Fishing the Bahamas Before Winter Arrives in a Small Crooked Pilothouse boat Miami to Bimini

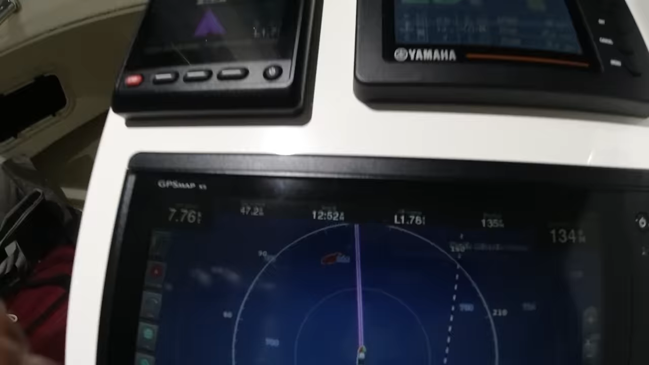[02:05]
You can see that little dot right there, and I'm right here.